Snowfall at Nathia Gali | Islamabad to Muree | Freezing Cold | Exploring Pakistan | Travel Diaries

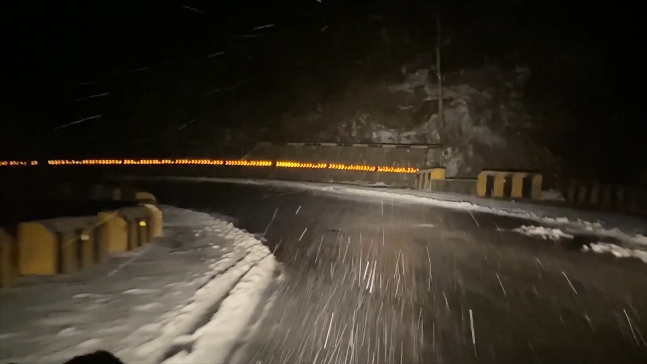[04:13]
وہ شروع ہو گئے پہلے تو ہمیں آئیڈیا نہیں ہوا کہ شاید بارش ہے لیکن جب ہم نے روک کے دیکھا تو وہ برف باری سٹارٹ ہو رہی تھی تو کافی انجوائی کیا سٹارٹنگ میں لیکن ہمارے دیکھتے ہی دیکھتے جو روڈ تھی وہ پلکل سفید ہو گئی اور جو سنو فال تھی وہ کافی تیز ہو گئی اور ہمیں تب احساس ہوا کہ جب گاڑی میں برف کے اوپر سلپ کرنا شروع گیا
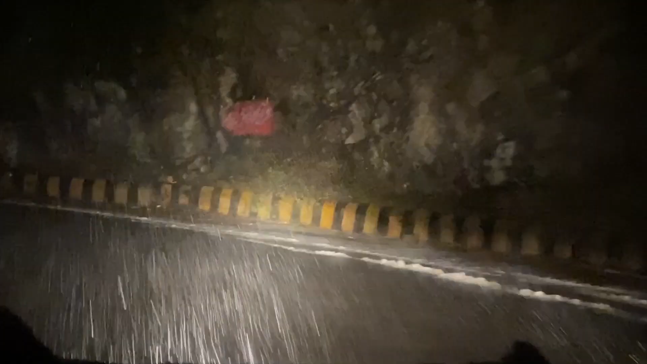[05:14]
بہتر ہی ہے کہ اگر برف باری سٹارٹ ہو جائے تو آپ اگر آپ کا وہاں رکنے کا موڈ نہ ہو تو آپ ایکزٹ کر جائیں یا ہوتل یا جو بھی آپ کی جگہ ہے وہاں اس کی طرف اس کے قریب اپنی گاڑی لے آئیں یہ آپ دیکھ رہے ہیں گاڑی ایک
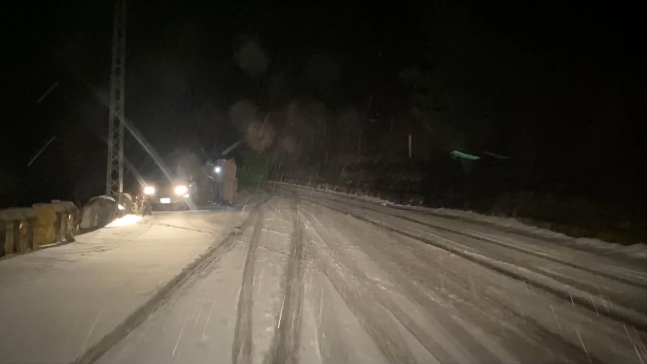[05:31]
سلپ ہو کے سائٹ پر لگی ہوئی ہے اور اور بھی روڈ کے اوپر آپ چیک
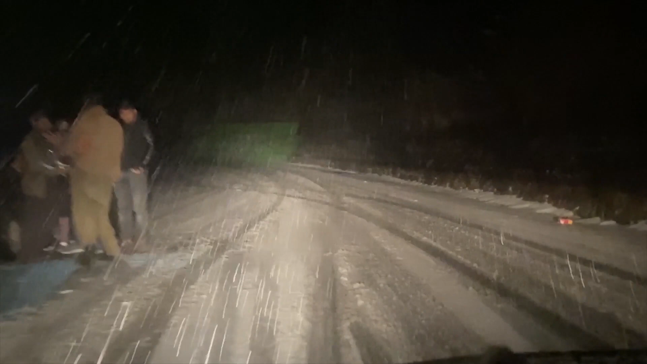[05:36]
کر رہے ہیں کافی ساری گاڑیاں یہاں سے سلپ ہوئی ہیں کیونکہ روڈ کے اوپر جب برف زیادہ ہو جاتی ہے تو ٹائر کی گرپ بلکل ختم ہو جاتی ہے
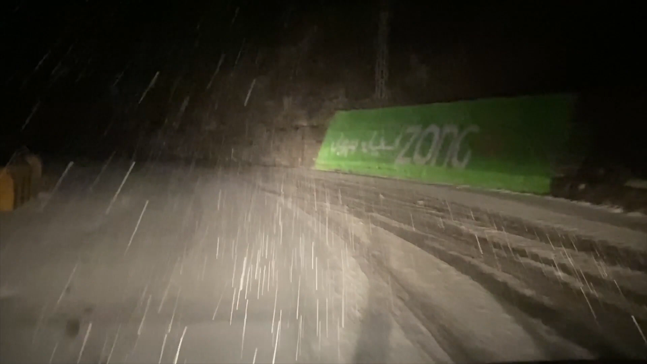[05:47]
ٹائر گرپ نہیں کر سکتے اور جب چڑھائی کے اوپر گاڑی آتی ہے تو وہ بلکل ہی رک جاتی ہے وہاں
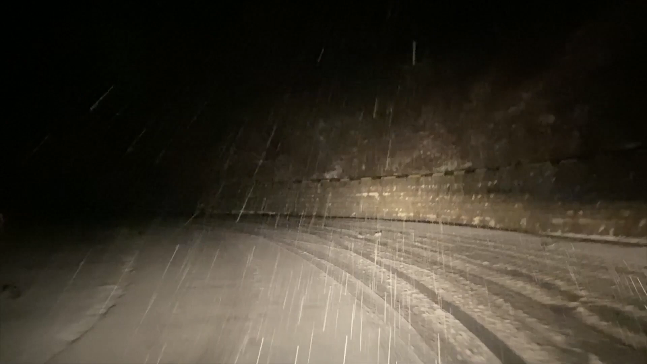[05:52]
تو یہ ہی ہمارے ساتھ ہوا گاڑی ہماری رک گئی تھی اور اب یہ بھی آپ دیکھ سکتے ہیں ہل کی بھلکی ابھی تھوڑی سی روڈ بہتر تھی تو بھی گاڑی چل رہی ہے لیکن کچھ گاڑیاں رکی ہوئی ہیں کچھ سلپ ہو رہی ہیں
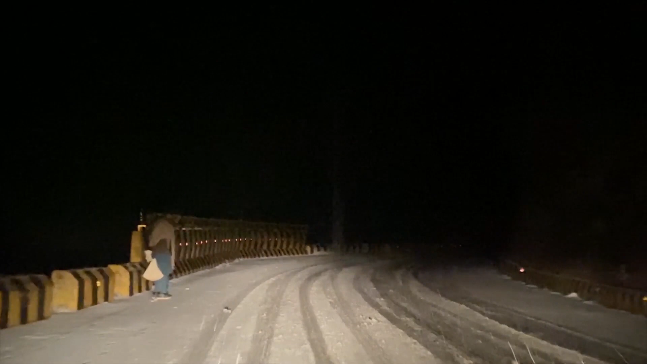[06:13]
تو اب یہاں پہ ہماری گاڑی بھی رک چکی ہے تو اب یہاں سے نکلنے کے لیے کچھ لوکلز وہاں پہ انہوں نے
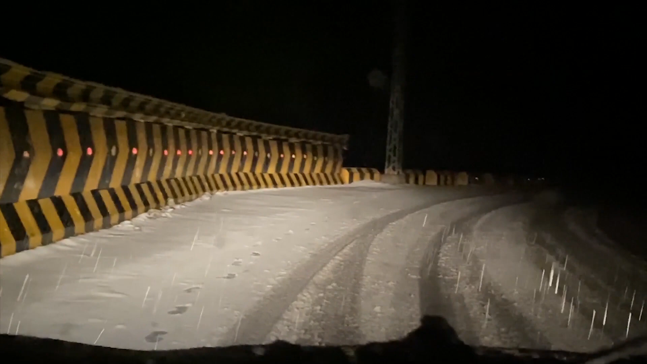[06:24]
آئے اور انہوں نے ہمیں ہمیں ہلپ آفر کی ایٹ دی کاسٹ آف تھری دو ہائی تھازن روپیز یہ آپ دیکھ رہے ہیں رکی